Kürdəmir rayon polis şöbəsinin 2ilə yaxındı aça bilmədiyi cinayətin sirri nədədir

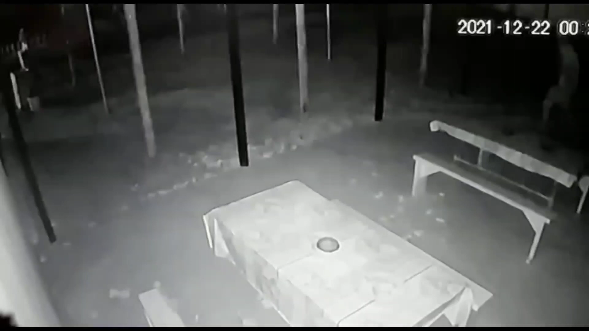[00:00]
Kürdəmir rayonu Qara Mahmudlu kənd sakini Azər Niftəliyev adlı şəhs redaksiyamıza müraciət edərək bildirib ki,
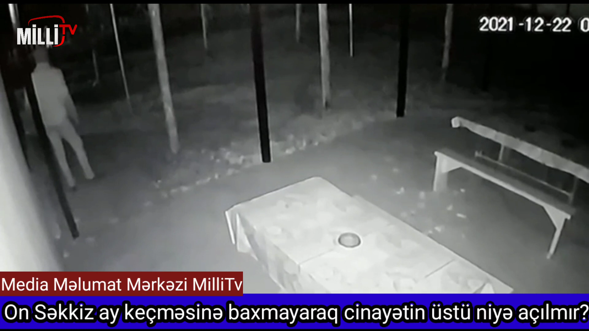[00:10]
18 ay bundan öncə mağazası bir neçə dəfə qarət və yandırılmasına baxmayaraq cinayətin üstü indiyə qədər açılmamışdır. Kürdəmir polisinə dəfələrlə müraciət etməsinə baxmayaraq cinayətin üstü hərədə bağlı qalmışdır. Vətəndaşın bildirdiyinə görə cinayətkarın üzü tam görünməsə də təhlükəsizlik kameralarına düşmüşdür. Bu işlə bağlı 18 ay ərzində hər hansı bir nəticə əldə olmayıb. Bir çox dövlət qurumlarına bununla bağlı müraciət etsə də hələ ki, heç bir ilərləyiş yoxdur.